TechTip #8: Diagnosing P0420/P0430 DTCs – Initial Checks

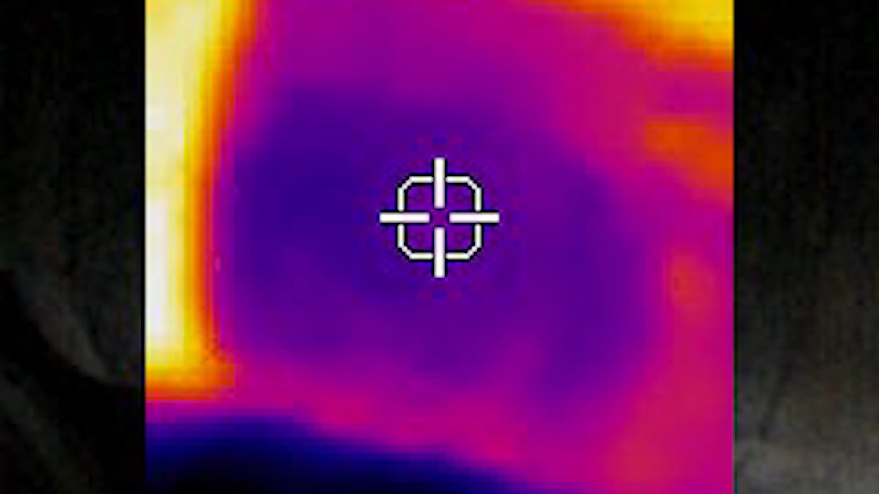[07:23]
Restrictions in the converter resulting from broken or melted substrate can also be seen on your thermal imager as cold spots displayed within the converter's shell.